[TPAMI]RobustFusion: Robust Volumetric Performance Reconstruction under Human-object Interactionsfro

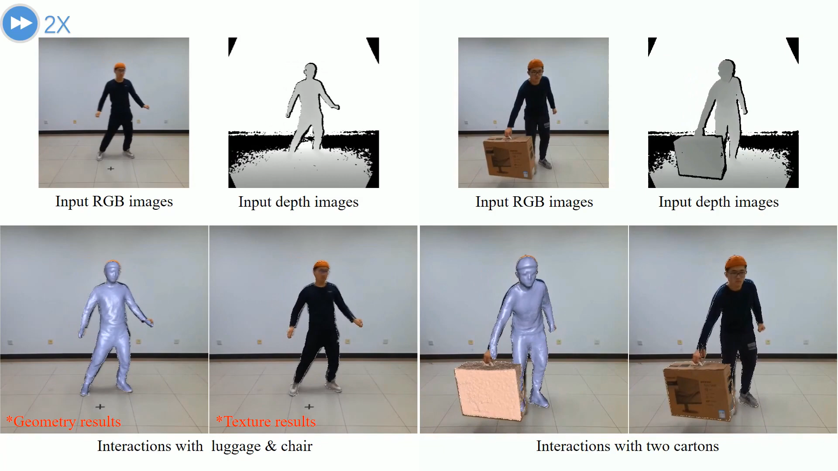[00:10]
Our approach can handle challenging scenarios with complex interactions
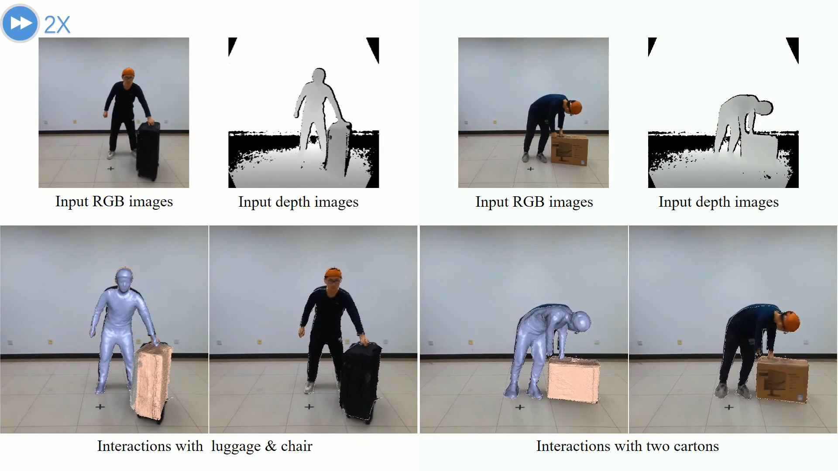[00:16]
and severe occlusions by combining various data-driven visual and interaction cues.
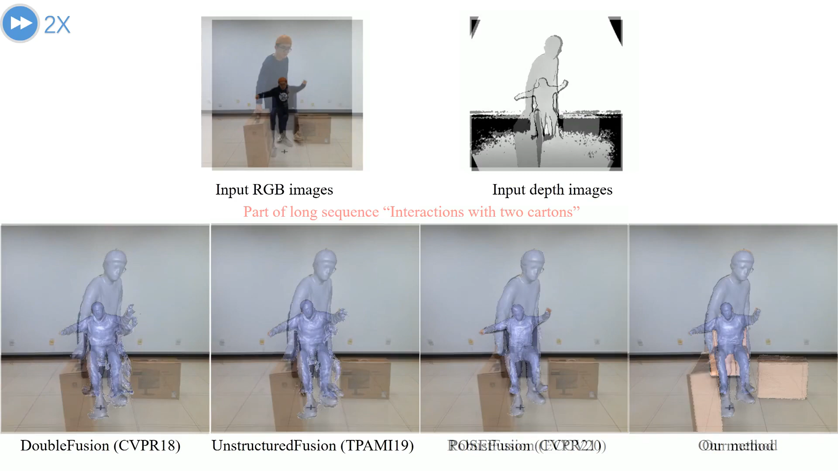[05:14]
We also compare against robust fusion from ECCV-2020,
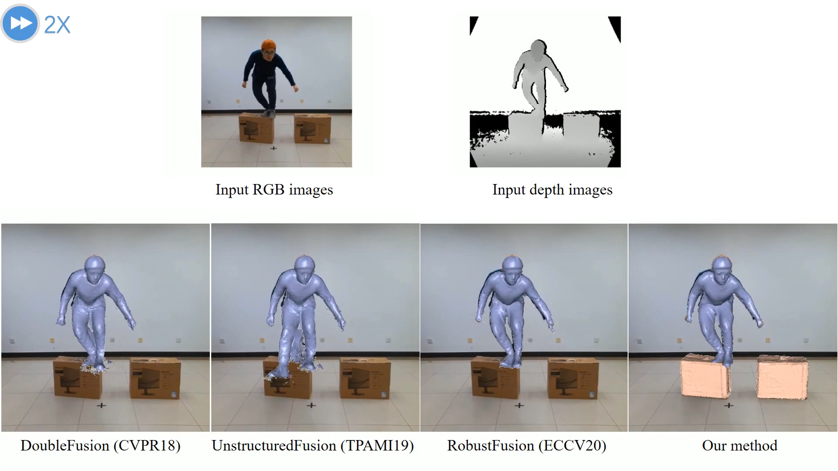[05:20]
it is robust to the fast motions but still suffers from severe occlusion, leading to wrong tracking results in the limb regions.
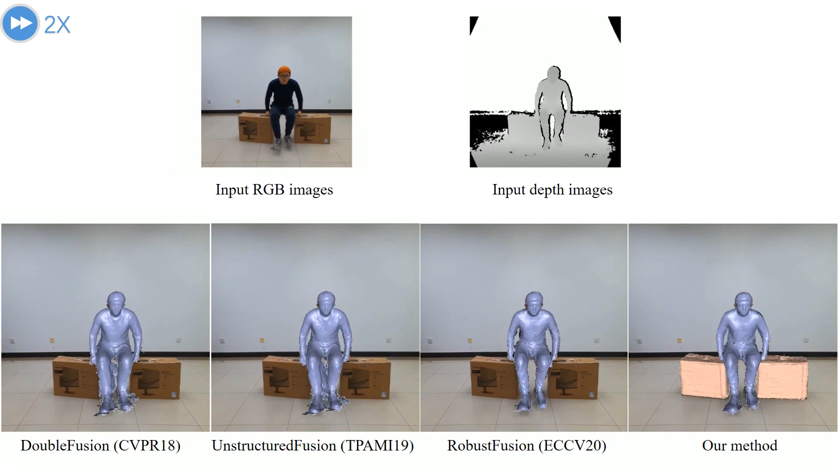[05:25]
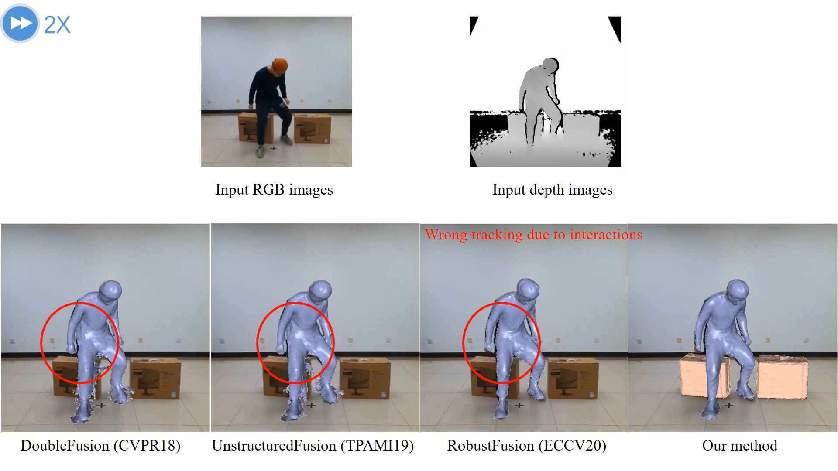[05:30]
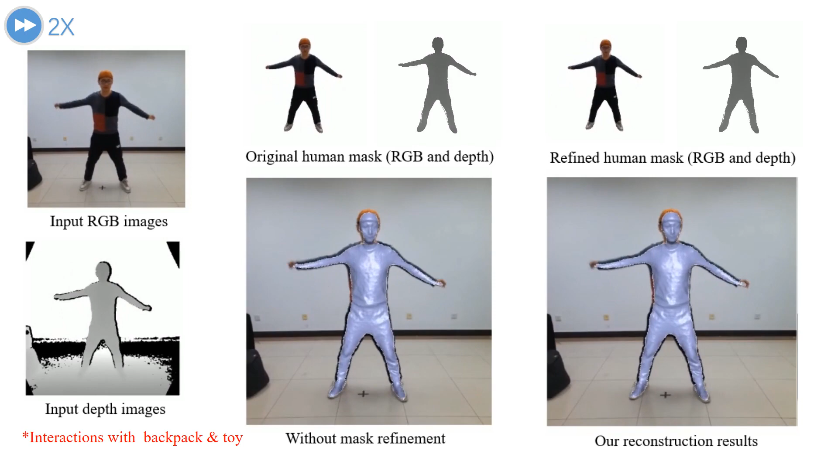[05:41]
For evaluation, our mask refinement can help get accurate human segmentation results and achieve more robust tracking.
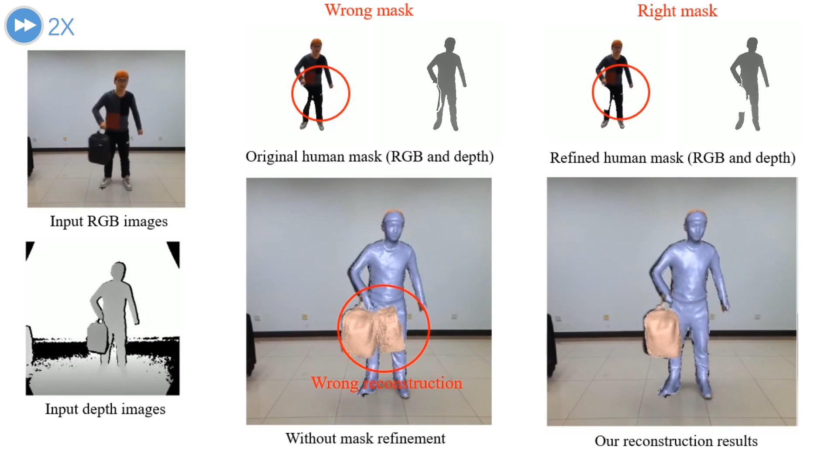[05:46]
While directly using original and accurate human segmentation leads to unstable tracking and erroneous reconstructions,
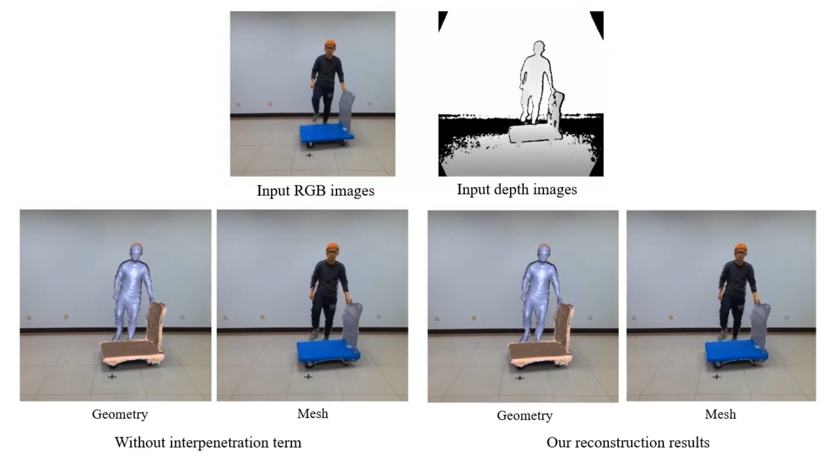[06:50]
benefiting from our interpenetration term, we successfully avoid the interpenetration between human and cart models.
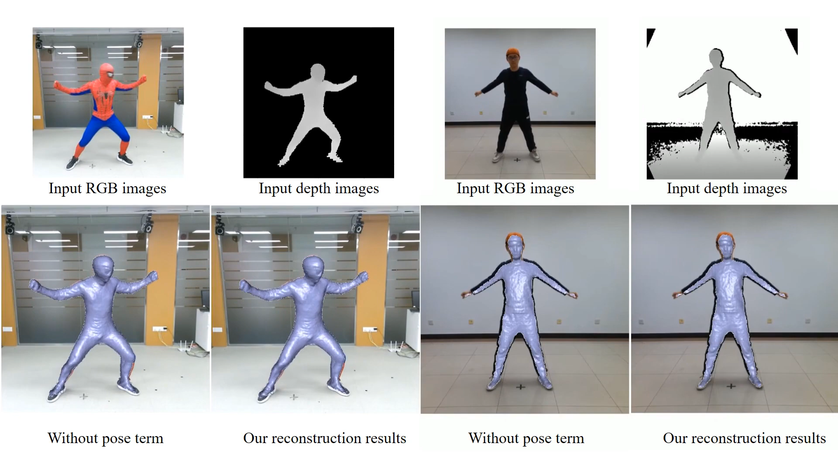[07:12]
Then, the pose term can help achieve superior tracking results for these challenging cases and screen the disappears and reoccur of the person with reconstructing object.
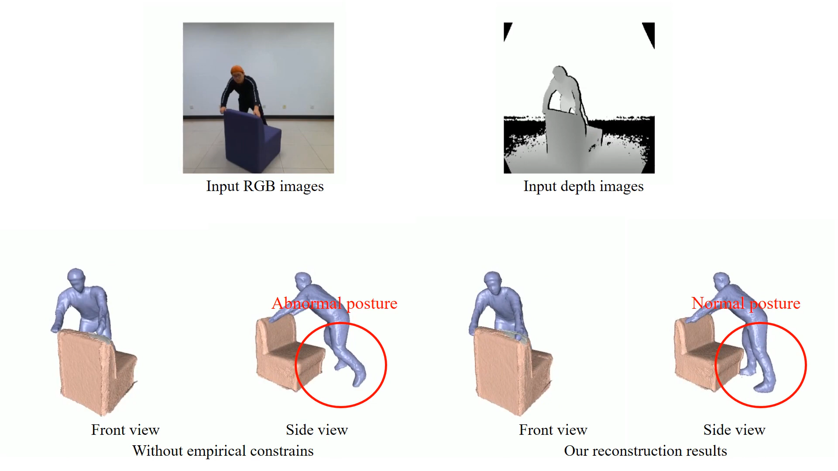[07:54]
help maintain natural motions, especially for those regions under severe human object occlusion.
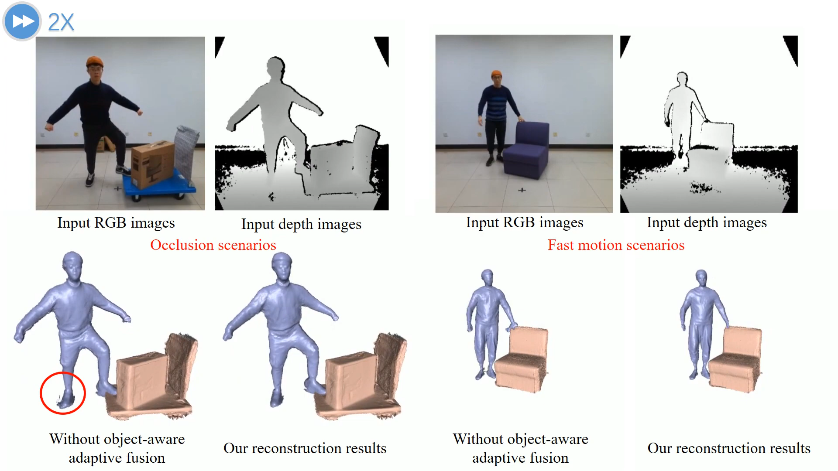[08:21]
our object-aware adaptive fusion scheme based on the occlusion relation and semantic errors can help obtain temporally coherent human object reconstruction, both in occlusion scenarios and fast-motion scenarios.